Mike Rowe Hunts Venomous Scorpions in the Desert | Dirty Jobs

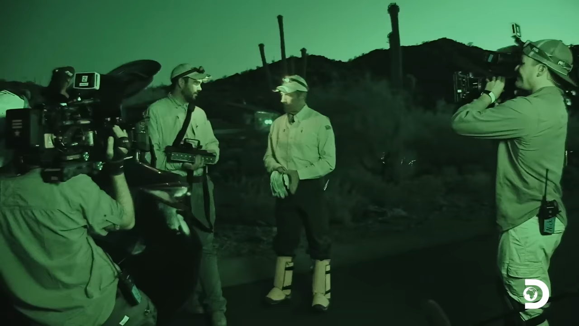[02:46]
Scorpions are going to be able to glow under this. This is how we're going to find them tonight.
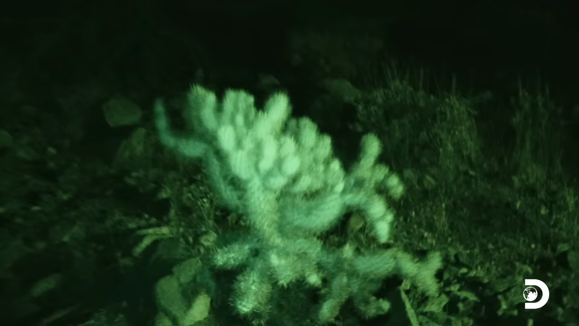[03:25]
Just make sure you're watching your step. There's lots of cactus out here.
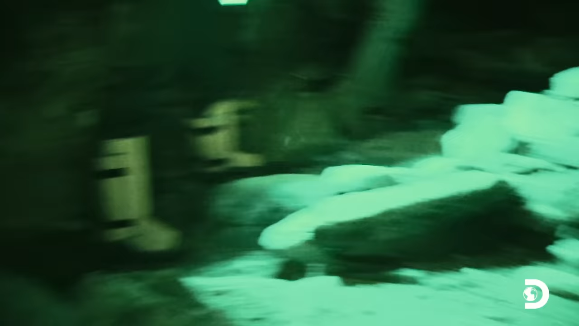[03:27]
The rocks and stuff are easy to trip on. That's definitely one you don't want to run into.